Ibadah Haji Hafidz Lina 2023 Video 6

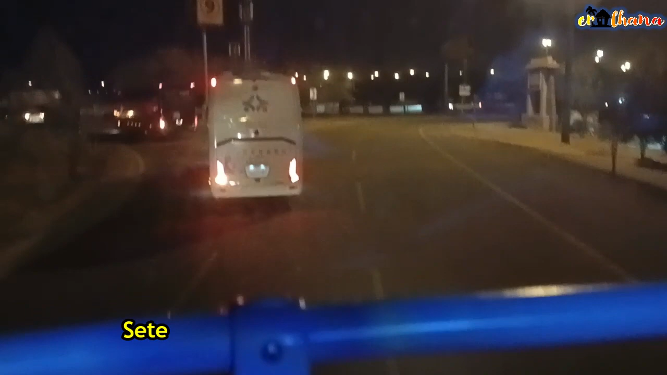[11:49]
Pukul 11 malam kita didorong berangkat ke Muzdalifah
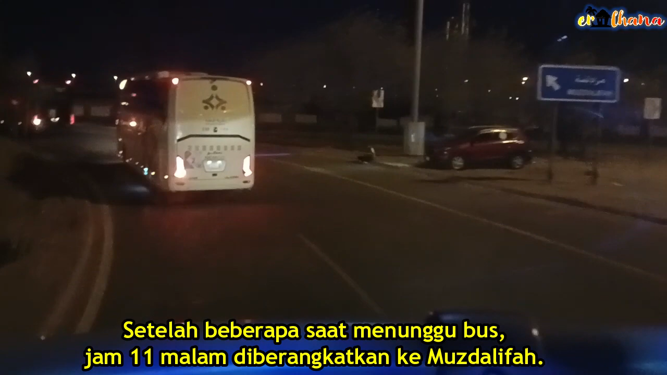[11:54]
untuk mabit di sana beberapa saat. Kita seperti di dek atas. Thank you. Tuh lalu dalam pada jalan.